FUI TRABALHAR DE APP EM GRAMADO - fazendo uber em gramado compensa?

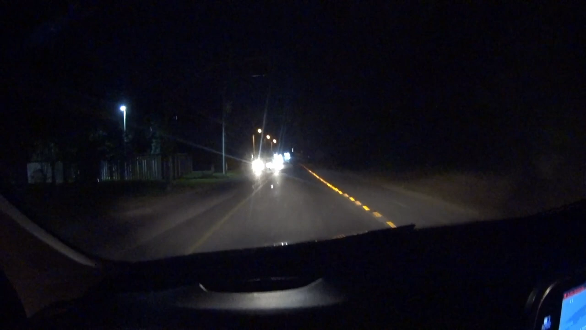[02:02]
De gramado Não sei se vai dar pra vocês verem alguma coisa Porque de um lado e do outro é só mato né
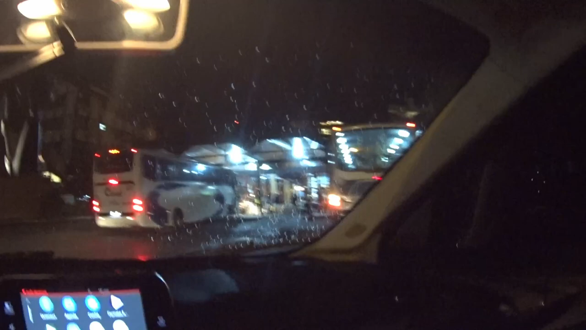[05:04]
aqui é a rodoviária, galera Do ladinho da rodoviária Nós estamos Nós temos
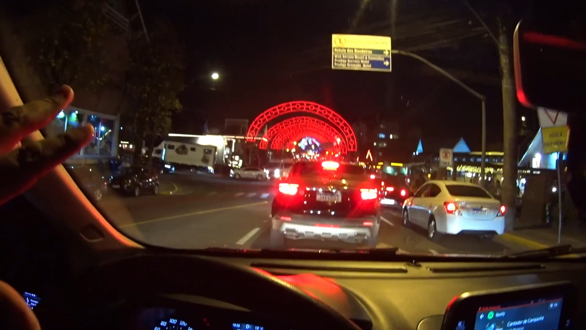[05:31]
galera É a entrada Uma das entradas das cidades Tu... Se tu vir... Pode ir, pode ir Se tu vir aqui Por Caxias do Sul Aqui é uma das entradas Tu vai...
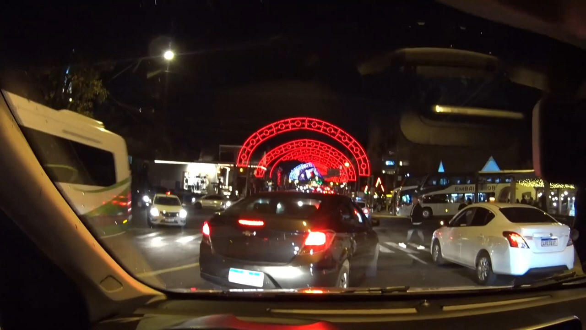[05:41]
A bem de início Nesse portal aqui Geralmente Esse portal fica aceso O ano inteiro, entendeu O ano inteiro Ele fica... Esse portal fica ligado aqui Mais lá na frente A nossa esquerda vai pra rua coberta Rua direita vai pra rua torta A cidade É uma cidade pequena
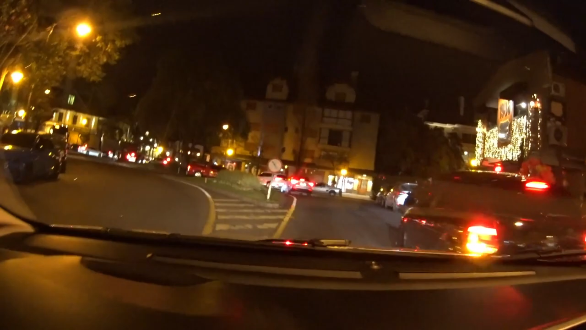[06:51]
E aqui... Vamos pegar o desvio Pra você que não é da cidade Vai vir trabalhar em gramado Ali é a principal Onde todo mundo vai Avenida das Hortências Aqui é um desviozinho Que tu acha
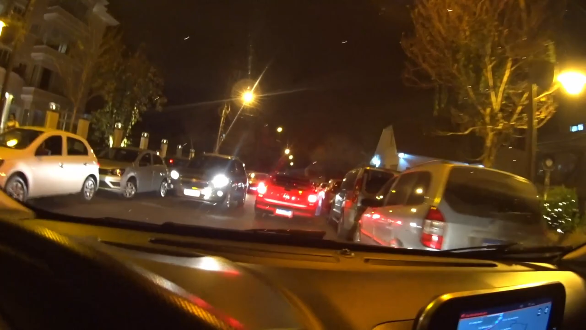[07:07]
Pouca gente vem por aqui
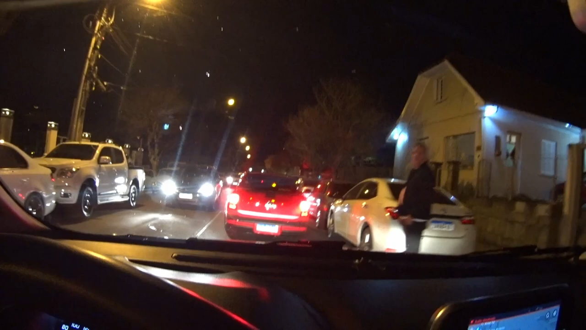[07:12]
Só quem é morador mesmo Ou é motorista Geralmente vem por aqui Que sabe desviar Então geralmente Tá tudo trancado Ali tu vai perder Uns 10 minutos ali parado Aqui tu consegue Andar um pouquinho mais rápido E... Se locomover mais facilmente também